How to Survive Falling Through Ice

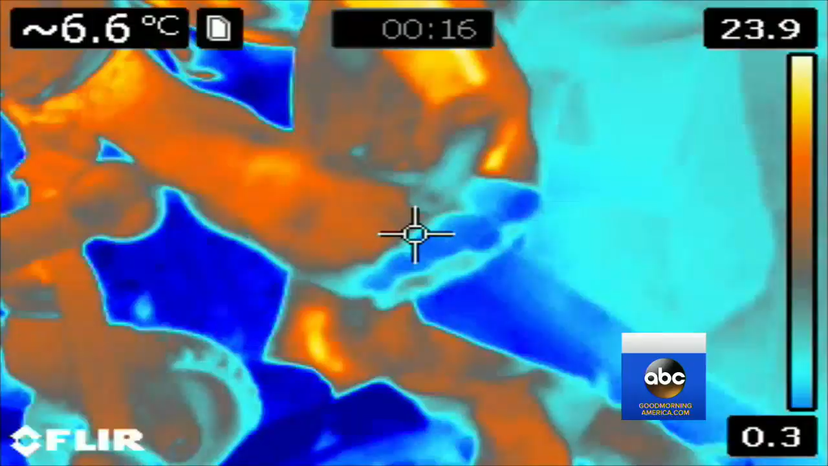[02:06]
On screen: spot 6.6°C
But as this thermal imaging camera shows, my toes and extremities were blue and cold. But that's just from the original exposure to the freezing water.
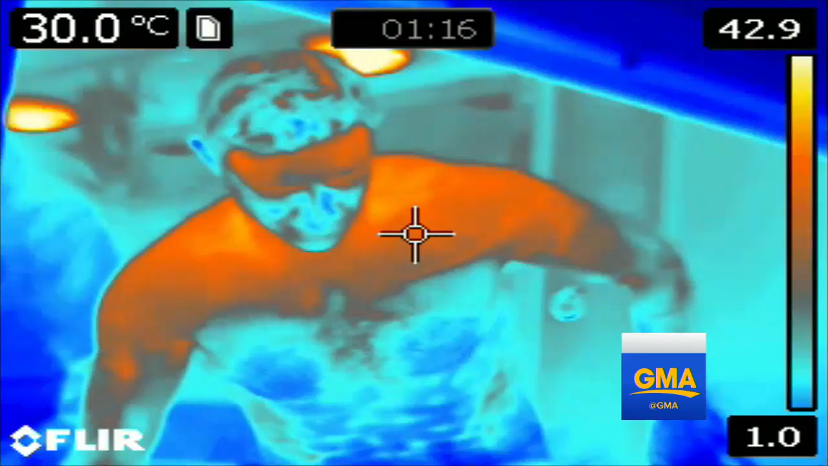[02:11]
On screen: spot 30.0°C
My core is fine. I'm not hypothermic. You want me to get back in?